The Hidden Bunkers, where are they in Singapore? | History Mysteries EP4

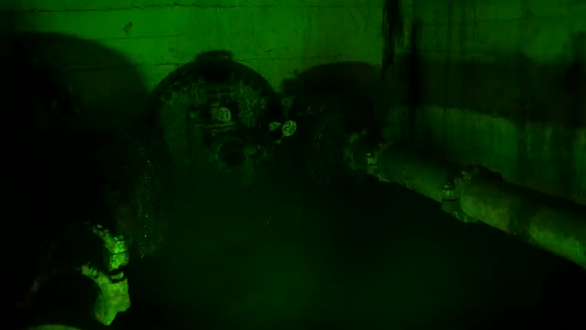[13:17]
Yeah, for decades. Yes. So, these pipes are used to transport oil, is that correct? Okay, if you see behind, right? You can see a small hole of light, right? Right.
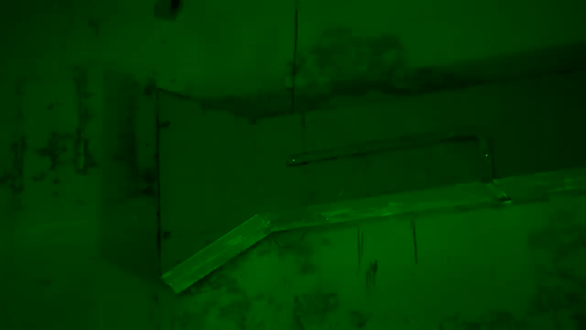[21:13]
So, this is what provides this place with air for us to breathe. I'll tell you, Dr.